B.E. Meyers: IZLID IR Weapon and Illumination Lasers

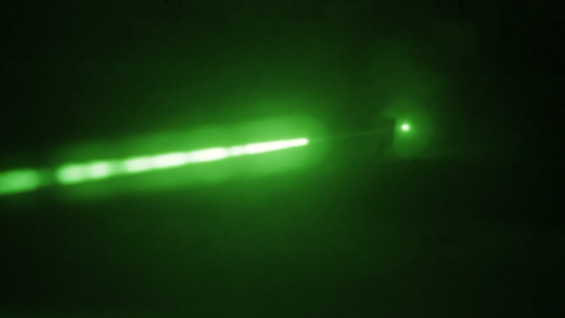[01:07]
The ISLID 200P can use either the IR aim dot or illuminator mode to pinpoint the target.
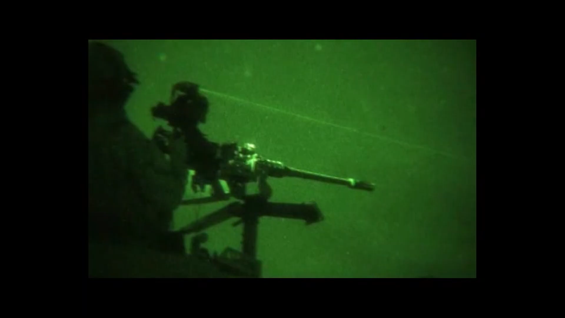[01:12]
Now, the crew can easily identify and fire on the enemy.
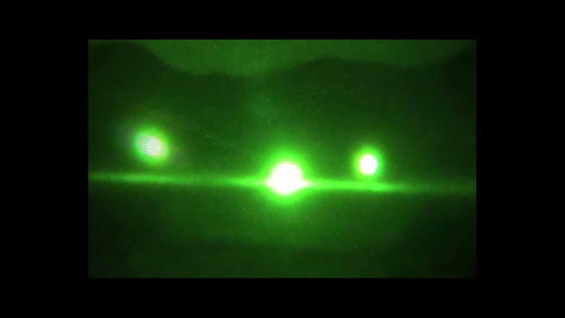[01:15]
In this live fire demonstration, the ISLID Ultra,
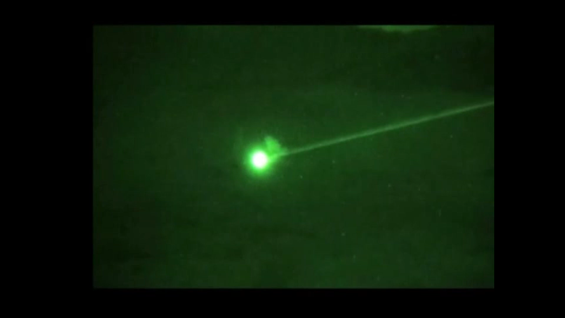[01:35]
Both the ISLID 200P and the ISLID Ultra are currently in use by all branches of the United States military.